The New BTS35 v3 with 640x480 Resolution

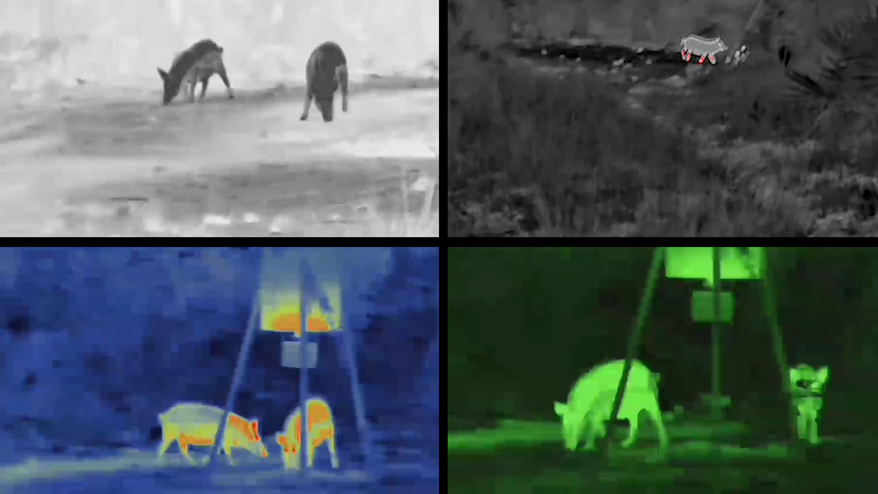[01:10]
you can now enjoy video recording capabilities and remote device control through the Burris Connect app,